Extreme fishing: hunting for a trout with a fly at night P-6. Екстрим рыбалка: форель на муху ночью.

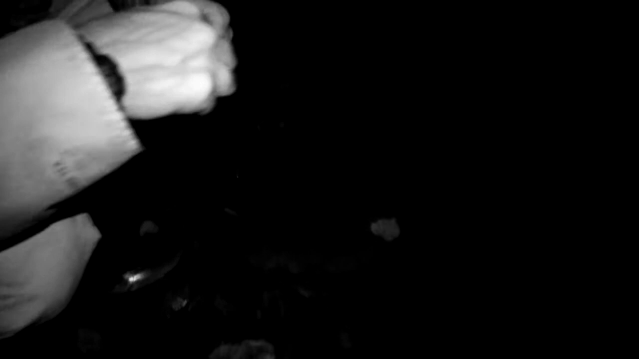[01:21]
I'd rather let him go that way than it's been too long with him.
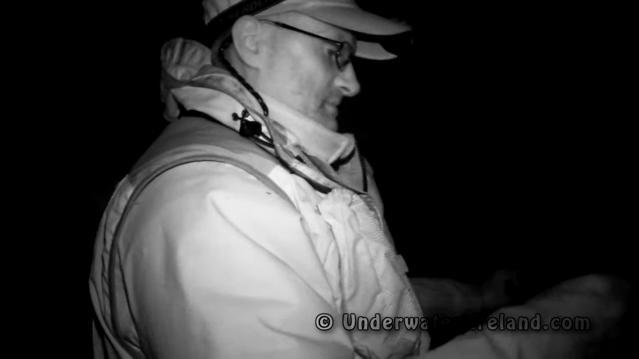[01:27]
Green slime.
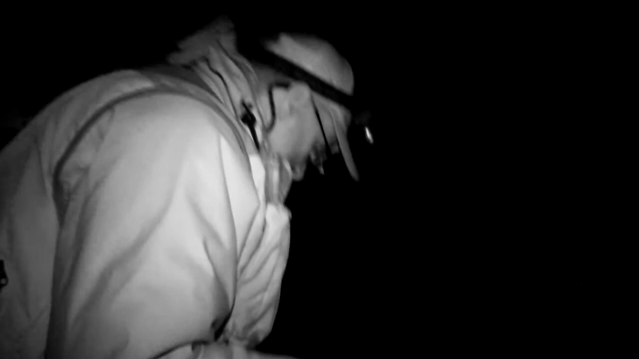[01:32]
Actually, there he is. He laid.
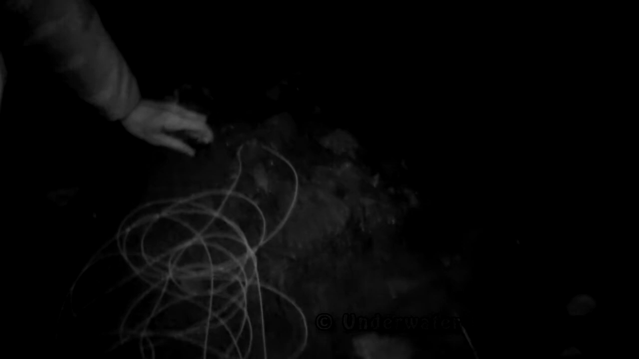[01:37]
He played dead. He played possum. Go on.
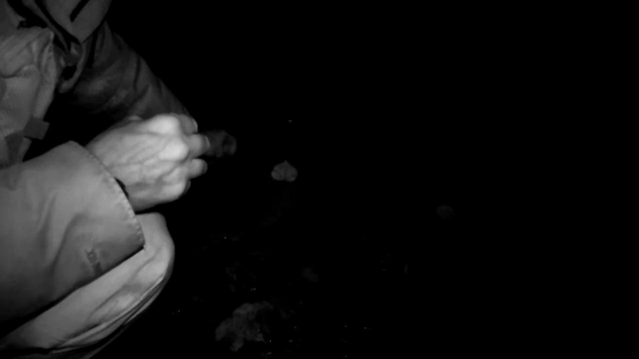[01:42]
He played possum right at my feet.